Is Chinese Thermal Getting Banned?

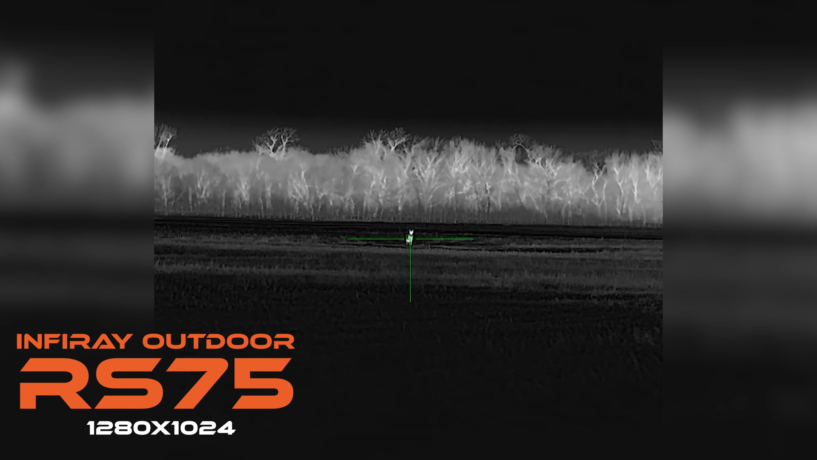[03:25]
But InfraRay hasn't stopped there. In 2021 they released a thermal sensor with 8 micron pixel pitch and 1920 by 1080 resolution.